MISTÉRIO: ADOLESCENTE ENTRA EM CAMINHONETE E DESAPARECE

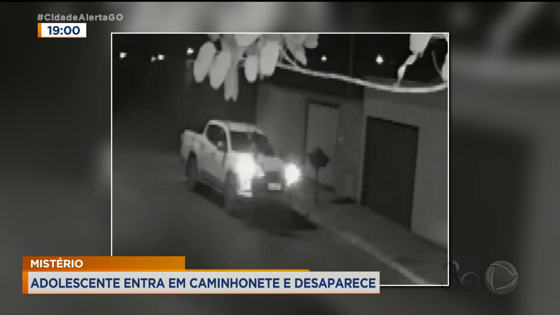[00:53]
Imagens de câmeras de segurança mostram quando o Anderson conversa com o motorista de uma caminhonete. Em seguida, entra e os dois saem juntos.